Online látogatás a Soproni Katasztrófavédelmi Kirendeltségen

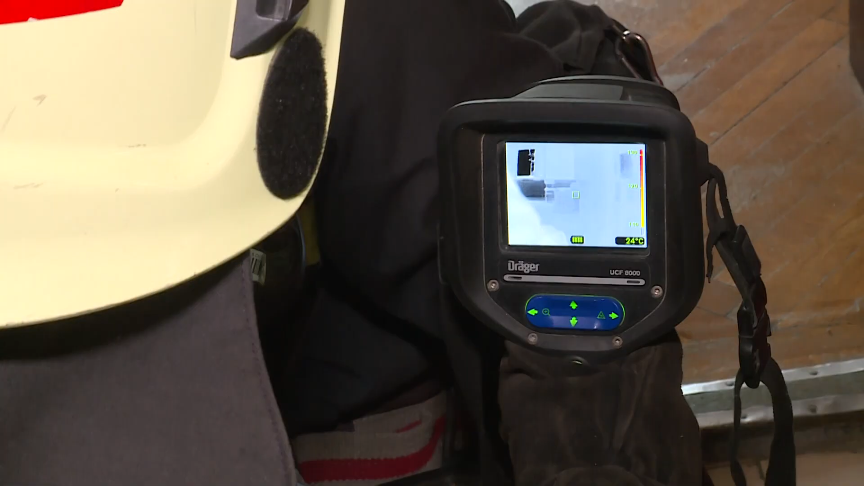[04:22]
A tűzoltók munkáját nagyban segíti a hőkamera.
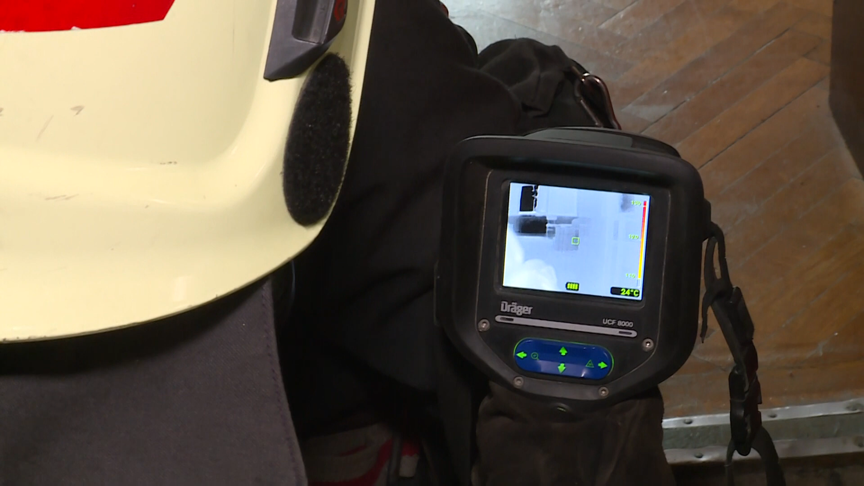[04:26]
Pontosan meg lehet vele találni a tűz helyét, helyszínét, góczpontját, vagy akár a helységben rekedt személyeket is.